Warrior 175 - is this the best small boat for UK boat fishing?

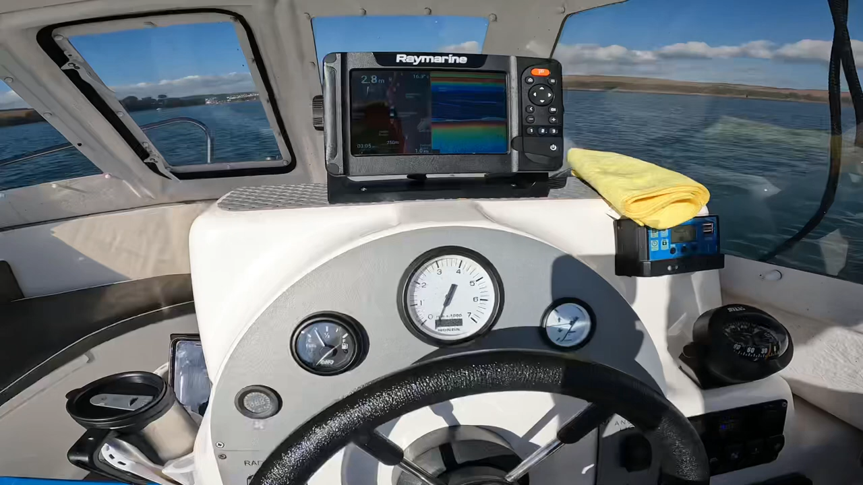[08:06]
I've showed you this on my videos before I went for the Raymarine element 7 it
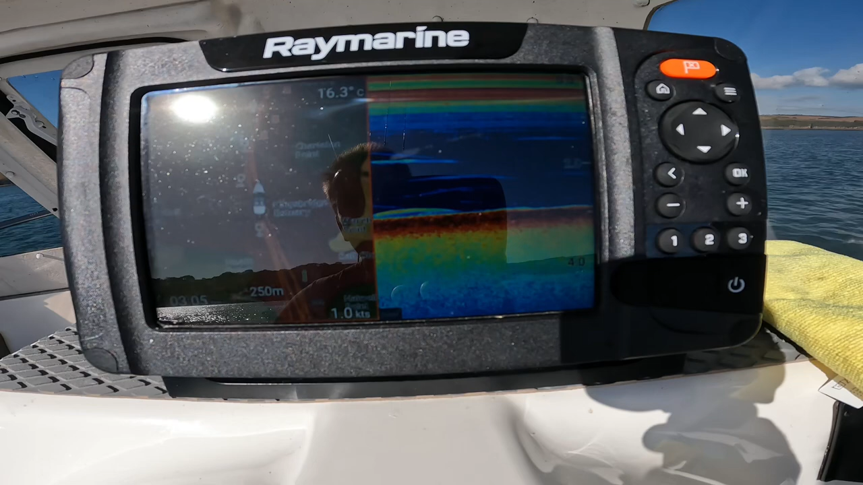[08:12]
On screen: speed 1.0 kn
does everything I need it to do at a sensible price and it's got the Navionics relief shading on it which I've spoken about plenty of times the igloo that I've mentioned